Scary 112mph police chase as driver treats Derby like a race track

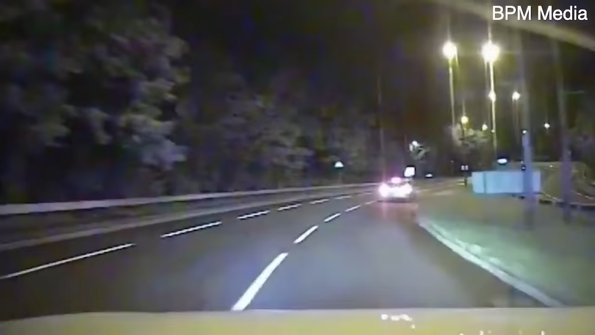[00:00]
Yes, yes, 38, City Management to trade, suited to the marked vehicle, it's a left-left onto Church Lane. I'm ready to go, I'll take. Speed currently 7-0, Church Lane. Station is dry. Pedestrian activity, light. Wrong side of the road, DRA is low in the minute.
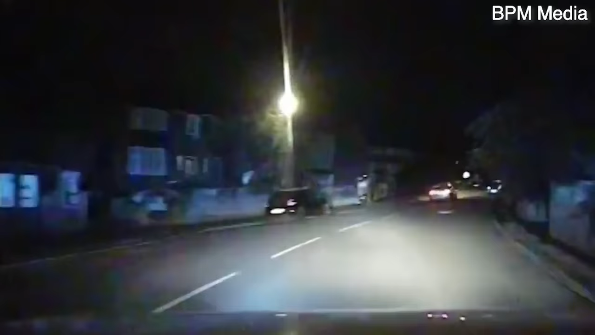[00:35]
So I'm Church Lane, Abbey Lane, heading back towards the main road. Speed currently 5-0. DRA is low, overtaking, stand by. Right, right, right, West Bank Avenue. OK, it's still worse about covering you.
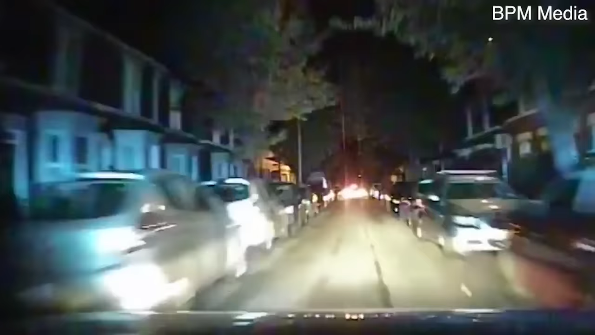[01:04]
OK, it's still worse about covering you. We're now towards Ashbourne Road. Heads and no I'm not. I'm not in the back, heads and no I'm not in the back. I'm heading down towards Ashbourne Road. Let's go!
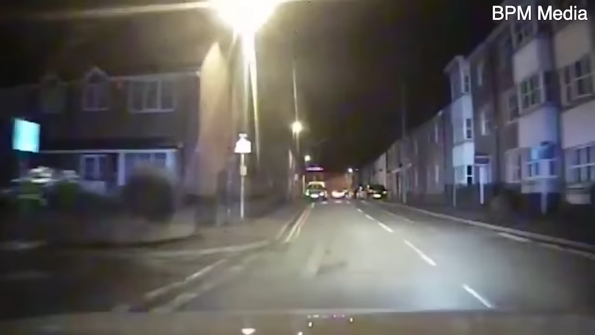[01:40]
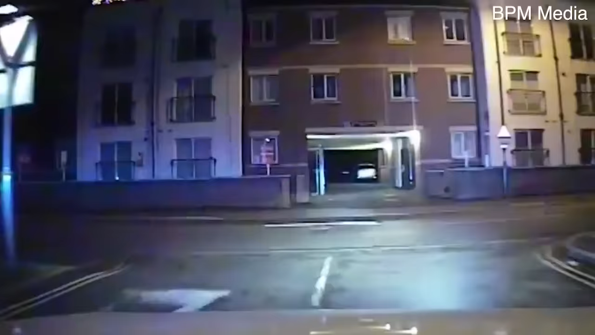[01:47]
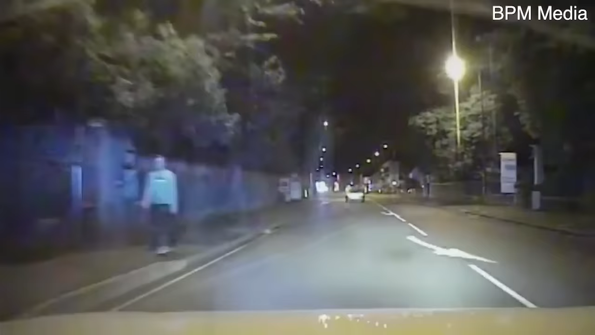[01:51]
Fast Redbourne Street and a left, left, left onto Haywood Street. He's just slammed on, impact with him, he's just slammed on.
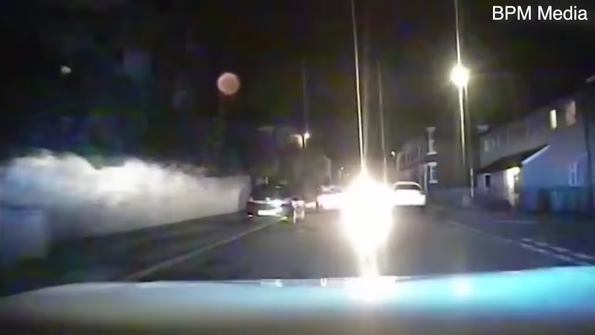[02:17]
Yeah, I'm off again, my vehicle is severely damaged. Passed you. That's the tango in the Sierra 3, now in pursuit. Pickles continuing, Frackendale Avenue. Risk is low.
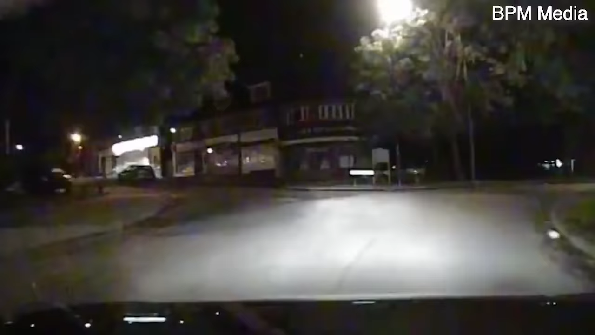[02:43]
It's the second, it's the second at the roundabout. Yep. Speed's 6-0. He's gone off road. He's onto the grass on Woodford Road. He's going to rejoin the carriageway, stand by for the road name.
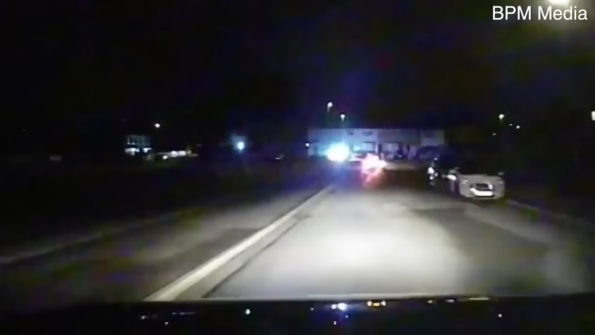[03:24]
Left, left, left. Got him. Left, back. Left, right. Right.